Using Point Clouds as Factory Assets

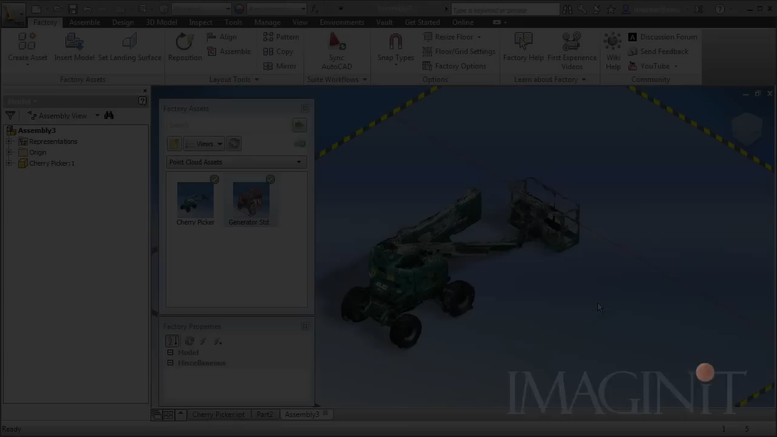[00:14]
In this demonstration, I'm going to show you the process for utilizing a point cloud as a factory asset.
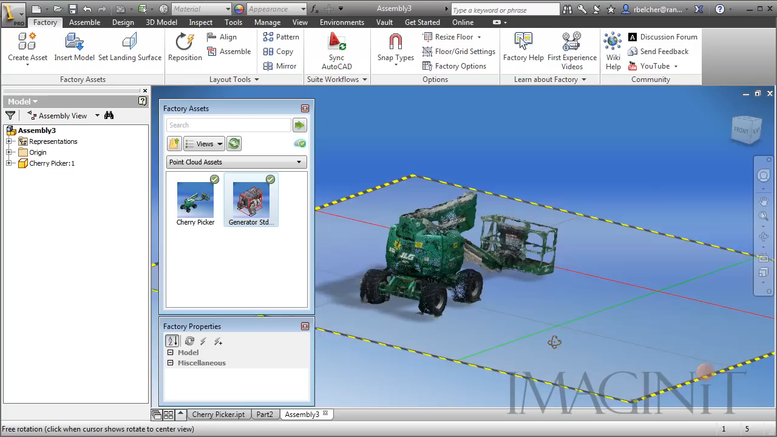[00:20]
One of the houses up the street is having their windows replaced, and they're using a JLG lift to lift the people and the windows up into position.
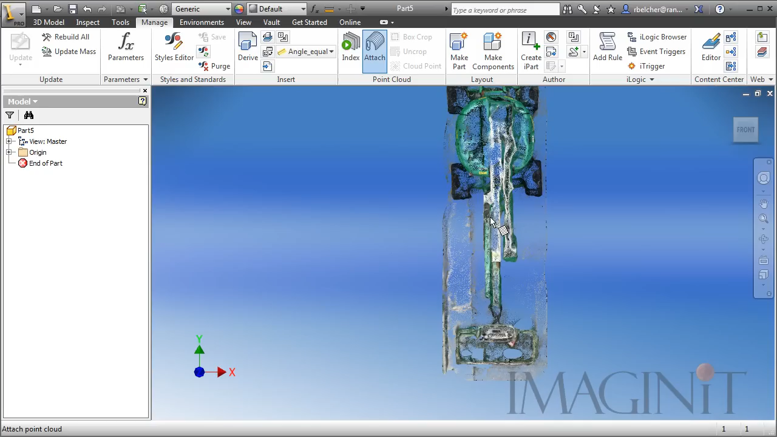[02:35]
Now, I'm just going to drop it off, and let's take a look at the Attach Point Cloud options. I want to center my part at zero.
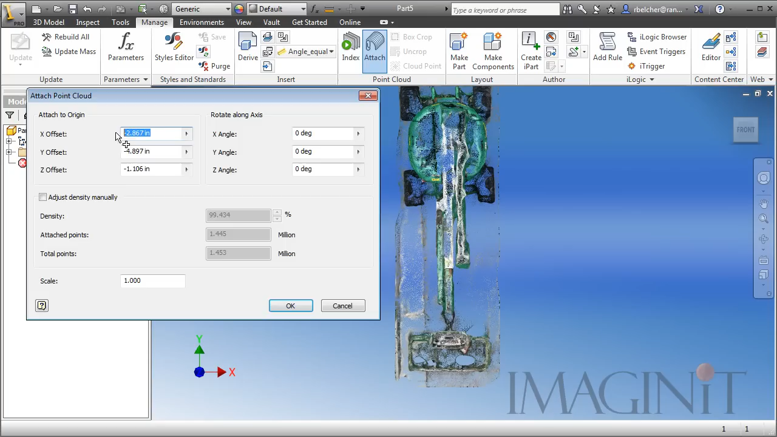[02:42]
It's something I typically do. You don't have to do that, but I'm going to center it at zero, zero.
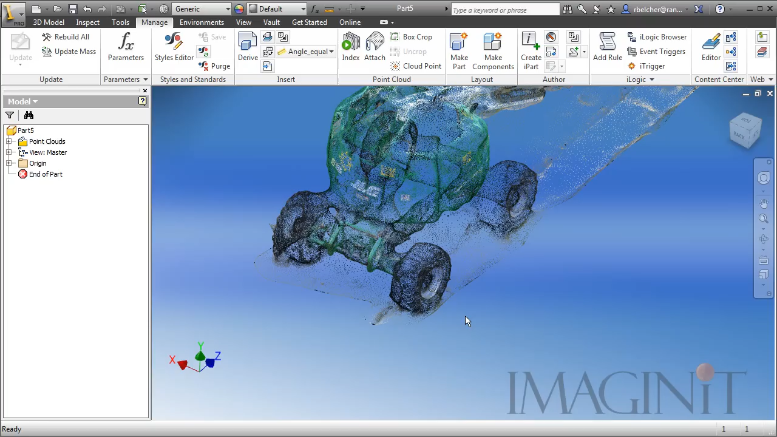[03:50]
Now, the scalable object I'm going to use is one of the wheels on the lift. I know that the diameter of the wheel is about 32 inches. So, let me show you how we're going to scale this up. I need to measure a couple of points here. Now, in order to make that a little easier, instead of measuring all the points, I'm going to use a box crop. This is another one of the new features inside of Inventor that helps support Point Clouds. So, I'm going to use the box crop, and I'm going to isolate a portion of one of these wheels.
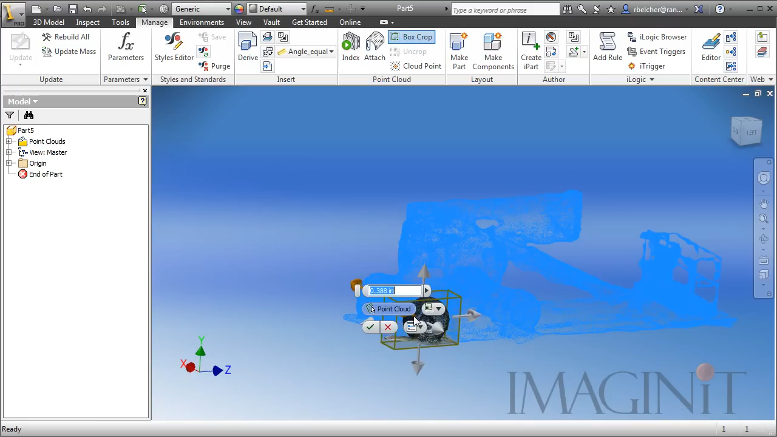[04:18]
Let me zoom in here so you can see that. I want to bring up the box so that it cuts the wheel right in half,
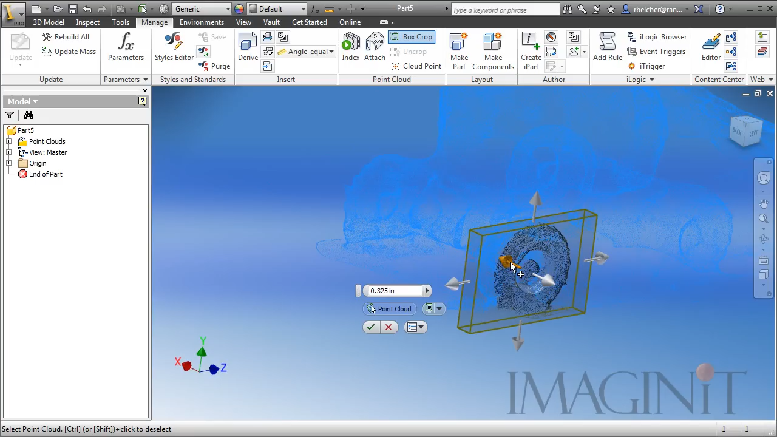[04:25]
and I'll select OK. Now, don't worry, we haven't erased anything. The data is still there, and we'll unhide it in a minute. I am going to use the Point tool,
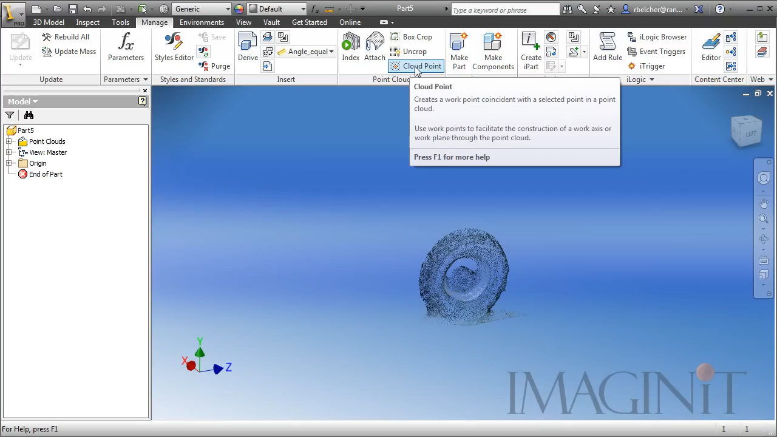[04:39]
the Cloud Point tool on the Point Cloud panel, and I'm going to select two points that are roughly across the diameter of the tire.
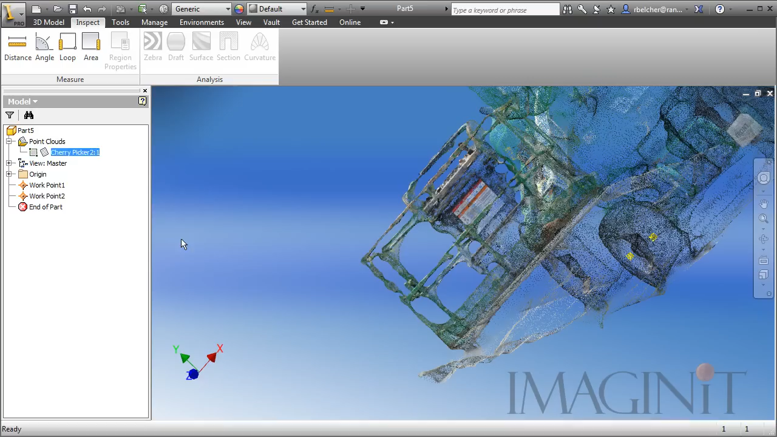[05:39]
and you can uncrop it so you can get back everything we saw earlier. So, there we go. And now, I want to modify the scale factor. I'm going to right-click on the Point Cloud, and I'm going to choose the Edit Attached Data Options.
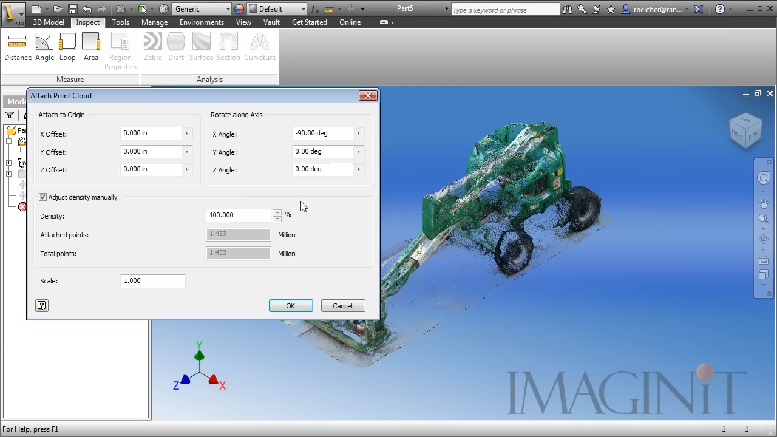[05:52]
This puts me back in the dialog box we were using earlier.
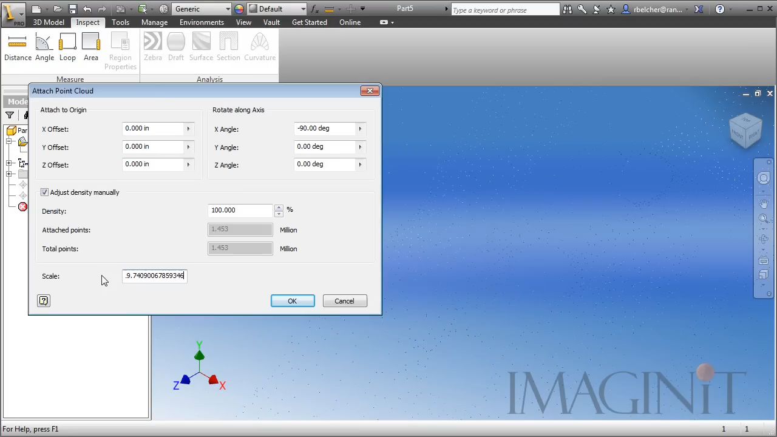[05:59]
And I'm going to paste my scale factor right there. We'll click OK.
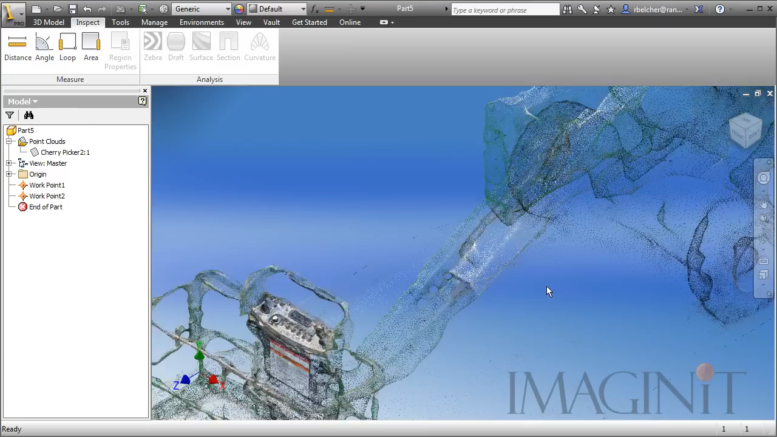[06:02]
And now, we know that our Point Cloud is full scale.
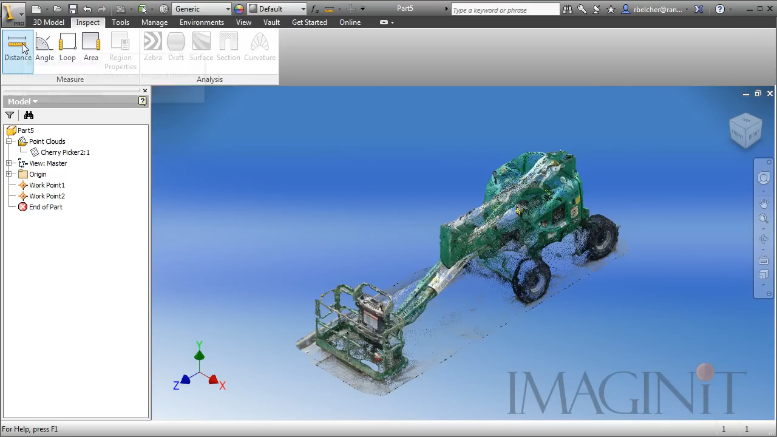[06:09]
The two points that we applied earlier are still attached to the wheel, so we can actually use our Distance Command, come back in and measure it and see that they are just about exactly 32 inches apart.
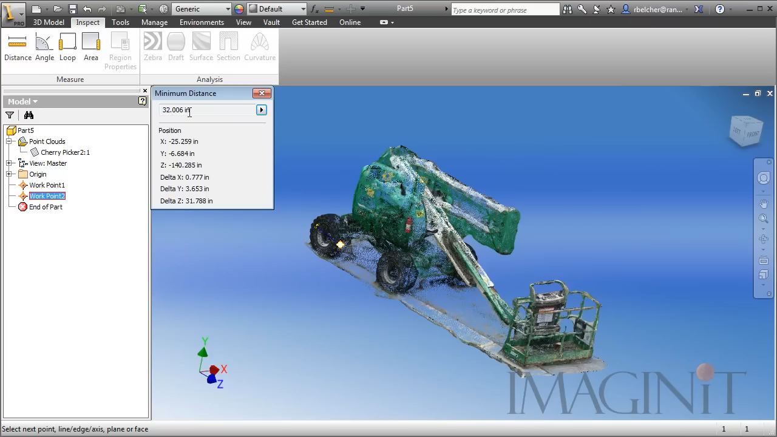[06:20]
As far as our process goes, I do want to take the opportunity to delete these points. We don't need these points. They've served their purpose. Now, the next thing I want to do is remove any unnecessary points. As you can see, the road and the curbs are actually shown in the Point Cloud,
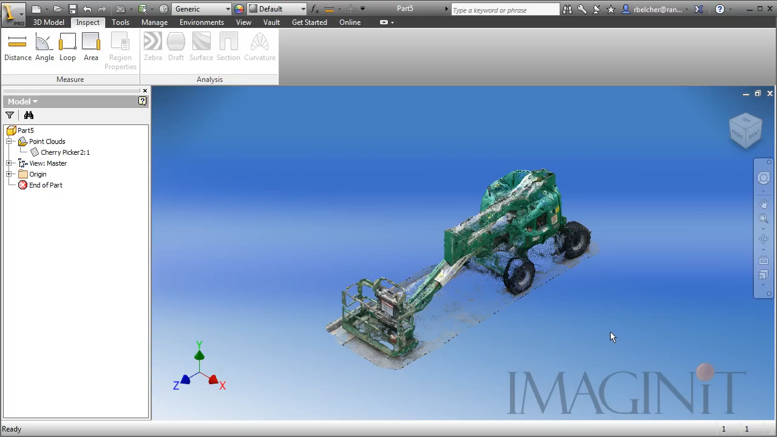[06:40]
and I want to remove that data before I publish this as a factory asset. Now, I've already shown you the tool that we're going to use to do that. We're going to go back to the Manage tab and use that Box Crop Tool.
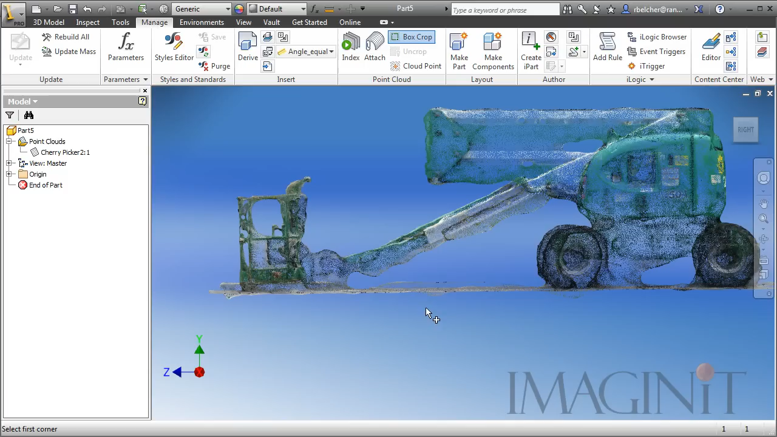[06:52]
We can't erase points. It's kind of important that you understand that, but we can hide them. So, I'm using the Box Crop Tool. There is a nice option here.
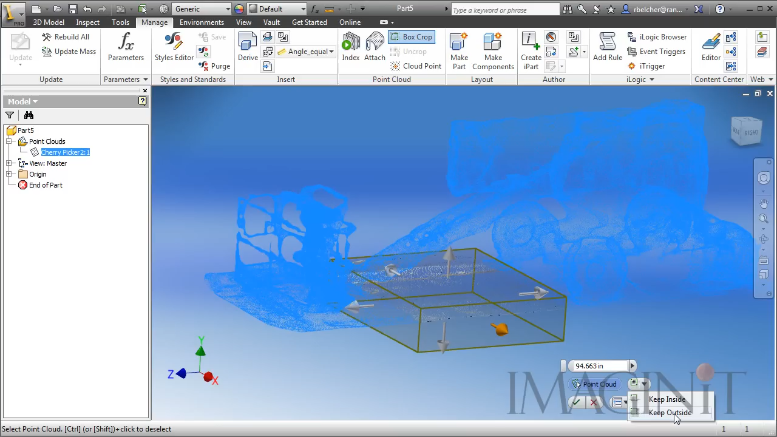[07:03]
It's very neat. I can keep the outside instead of keeping the inside. So, I can drag the box around and make sure that it
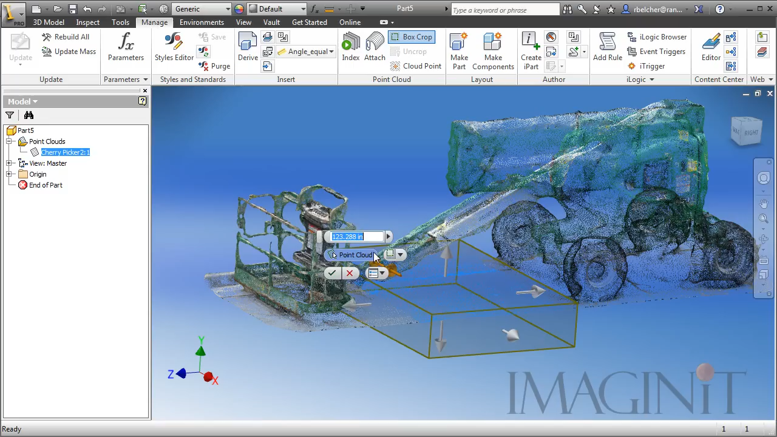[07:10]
is wide enough to take out the desired points. I click the check mark, and I've removed the points, as you can see there. Now, I'm going to pause the video at this point and clean up the rest of this,
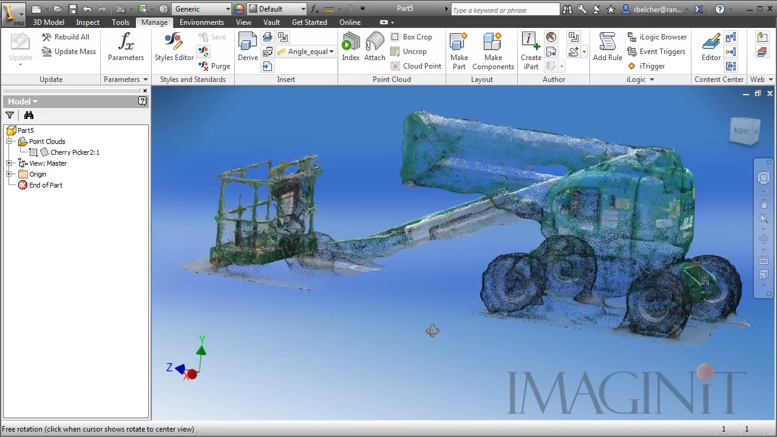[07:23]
and then I'll turn the recording back on when we're ready to go.
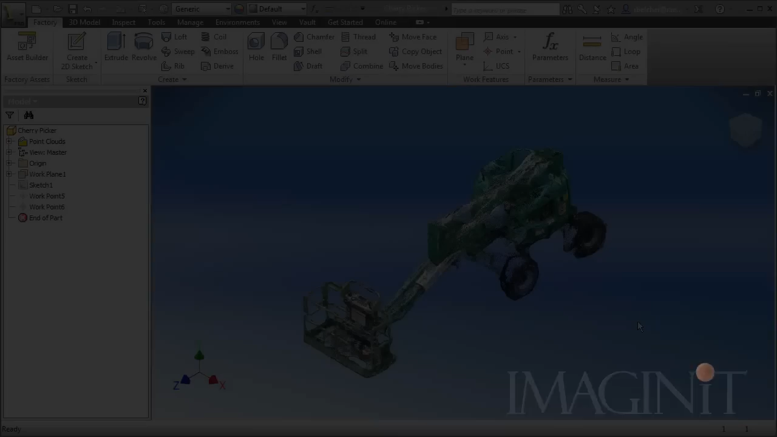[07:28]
So, I just turned the recording back on. I've saved the file. I've got the unwanted points removed or hidden from the file. Now, I want to begin the process of publishing this as an asset. Now, we still have to do a few things before we publish the point cloud as an asset.